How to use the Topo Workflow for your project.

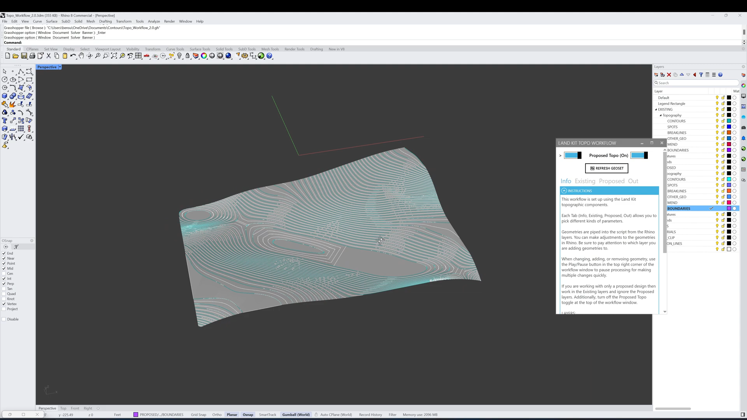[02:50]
One thing you'll see, however, is that the actual mesh and the contours are showing something that's maybe not quite accurate to what the topography is supposed to be doing.
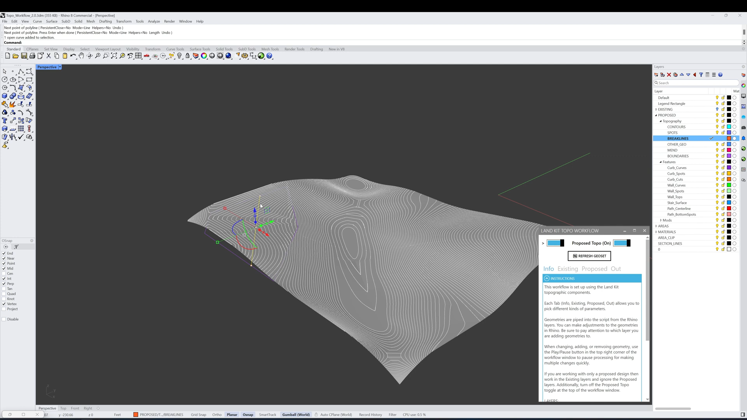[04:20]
we're going to shrink it down a little bit, and we're just going to keep at that elevation and hit refresh. You can see that now the mesh is going to form to that geometry that I've added in the proposed layer.